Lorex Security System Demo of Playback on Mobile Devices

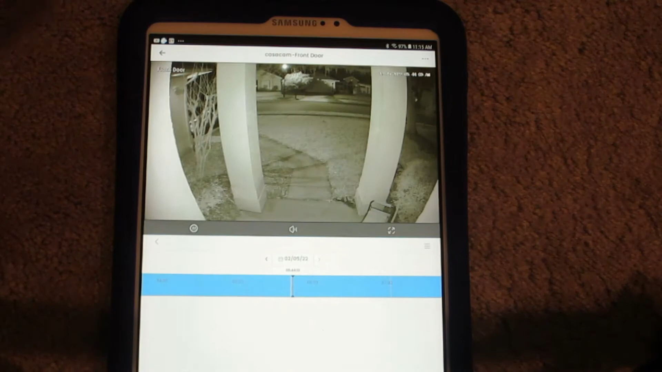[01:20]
But see right after the event it starts letting you play back again.
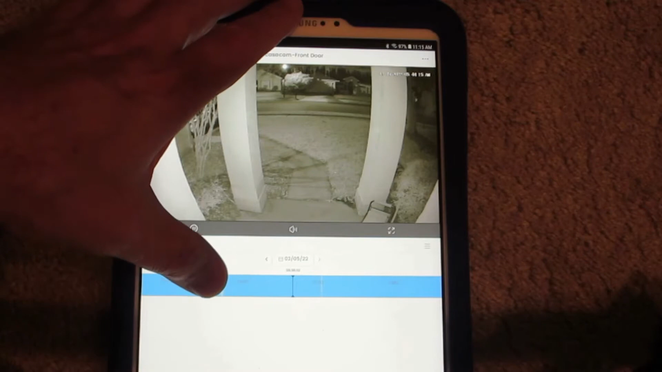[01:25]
On the Android it won't let you play an event that was captured.
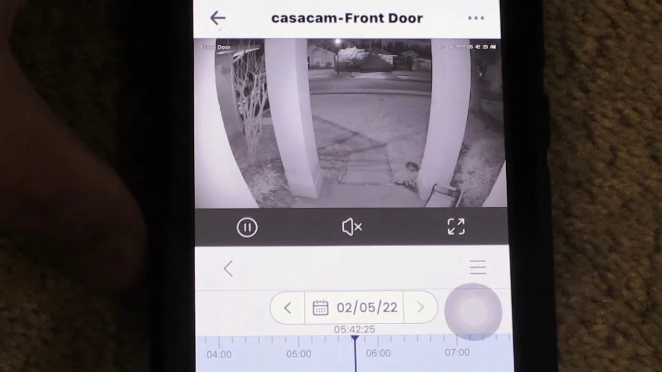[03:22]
There is an event right there. And you can see the iPhone actually plays the event through on timeline. On the Android, look at that, you can see a little animal going by.